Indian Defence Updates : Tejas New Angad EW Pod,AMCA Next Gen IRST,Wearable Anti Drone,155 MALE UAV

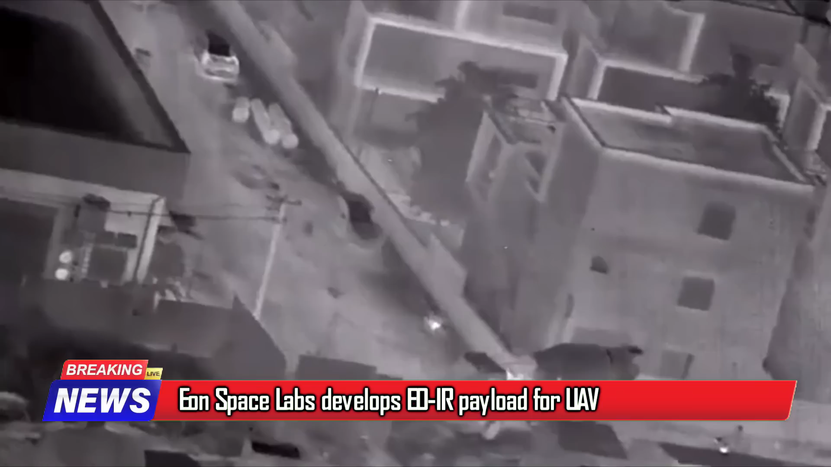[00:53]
Hyderabad-based Eon Space Labs has developed an electro-optical infrared sensor,